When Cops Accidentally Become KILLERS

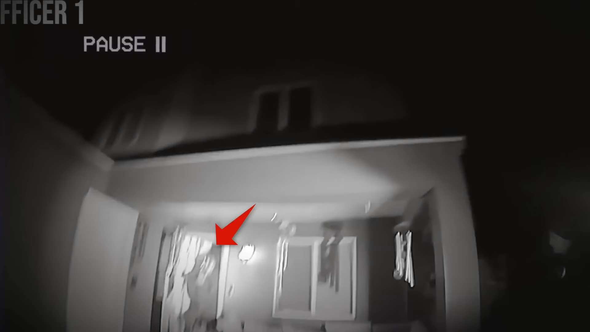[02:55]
armed and aiming, to which he responds with a barrage of bullets. We're 10-4, we're gonna back up a little bit.
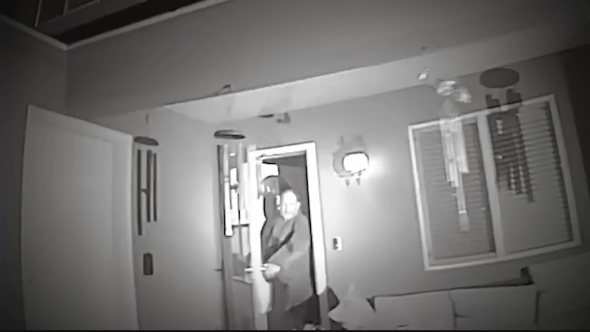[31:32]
As soon as Dotson came out, the officers panic, and what happens next will leave you shocked. We're 10-4, we're gonna back up a little bit.
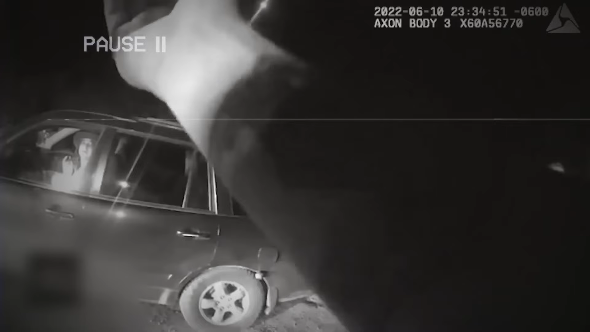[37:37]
But as the officers arrive at the scene, things take an unfortunate turn. Come on, talk to us. Come on, dude, we're here to help. We're here to help.
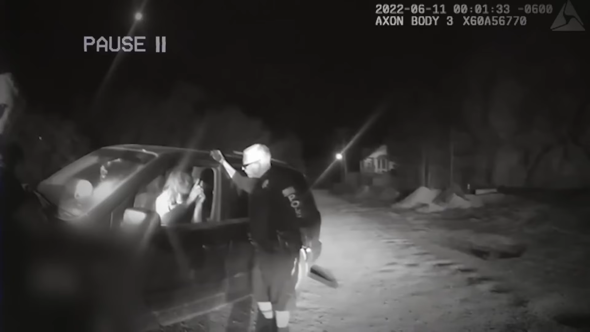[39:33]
At this point, the officers decide to make things worse after knowing very well that Glass would not feel safe outside the vehicle and that he had mental health issues.
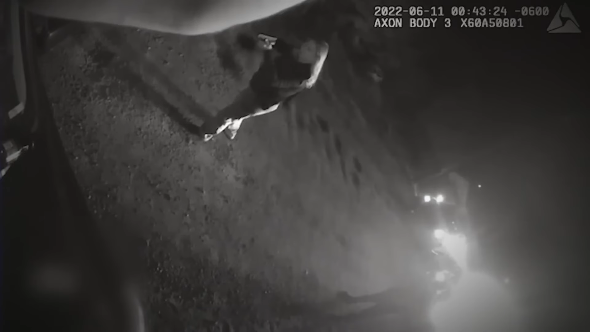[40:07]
Moments after this, an officer shot Glass 5 times, killing him in the process.